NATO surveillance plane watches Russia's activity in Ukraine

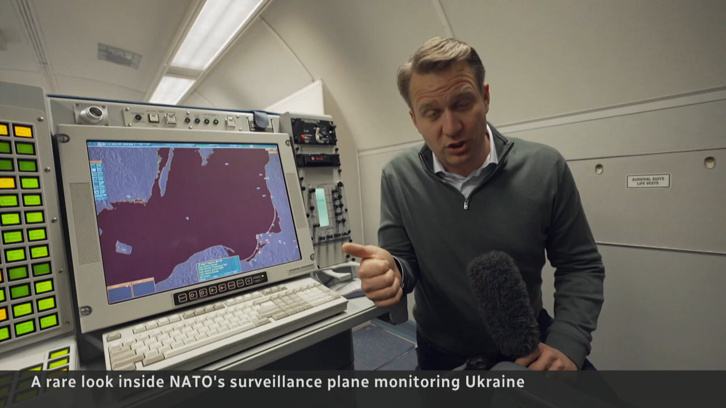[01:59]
we are told that it can do things like Russian fighter jets certainly but even Russian missiles Russian drones ships that might be out so we can identify which ship using the powerful surveillance suite that is on board this aircraft
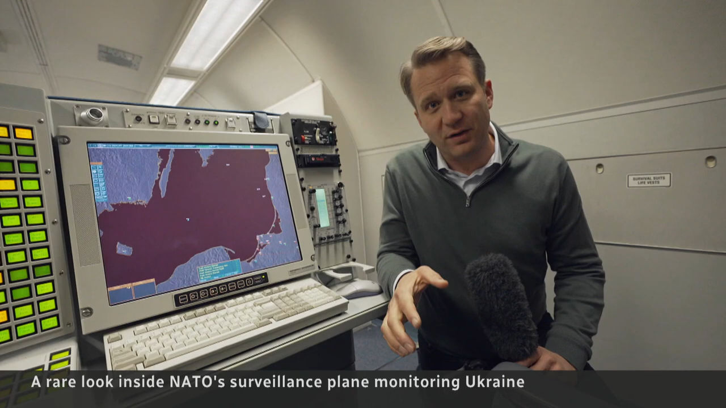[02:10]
and of course feed all that information all that intelligence in real time to the ground. On camera none of the crew can say
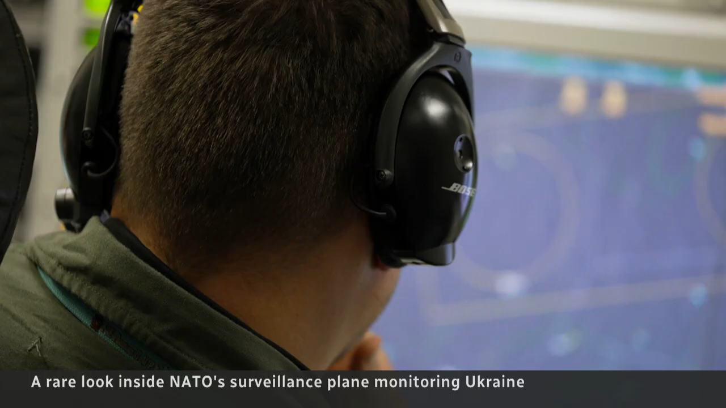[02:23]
information relayed by an instant data link nor will they describe specific events on the ground they don't want the Russians to know what they know particularly incidents where their surveillance was used by the Ukrainians
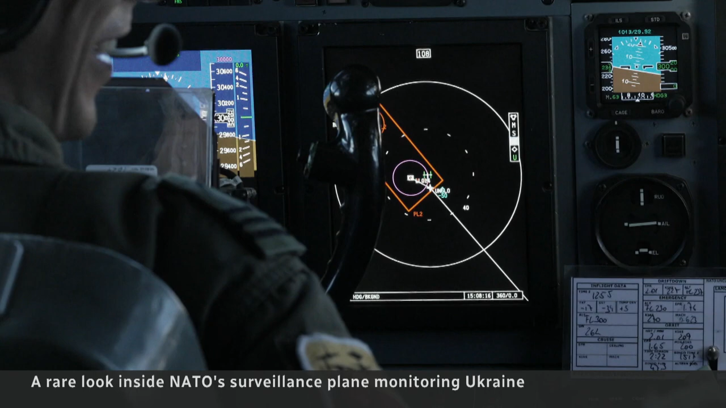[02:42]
but off camera some describe watching Russian radar signatures disappear after